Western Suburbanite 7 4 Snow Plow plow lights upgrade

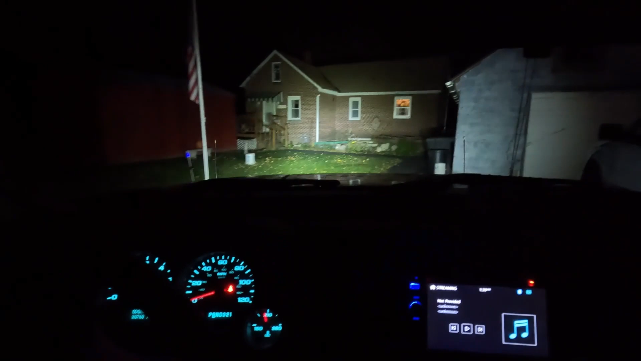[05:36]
You can see a long ways away, I'm going to shut them off, there's a big difference.
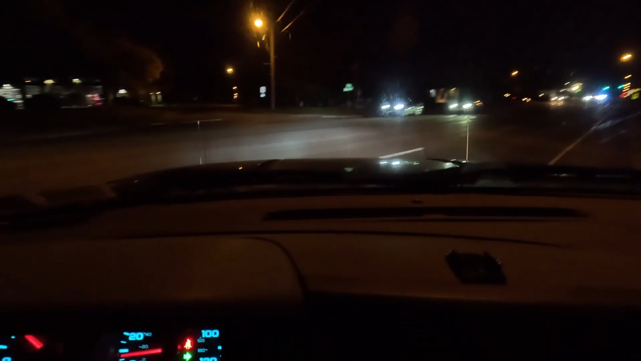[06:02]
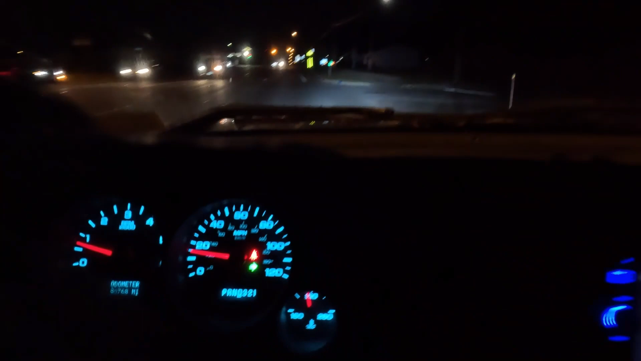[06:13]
Alright, a lot of lights out, see it's a big difference,